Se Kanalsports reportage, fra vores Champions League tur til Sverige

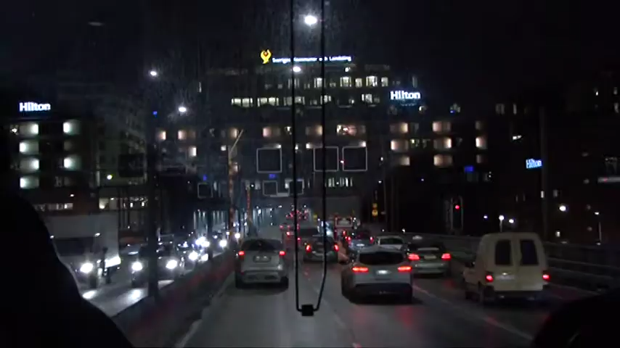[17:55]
I den enorme eftermiddagstrafik i Stockholm, kan sådan en tur hurtigt vare halvanden time.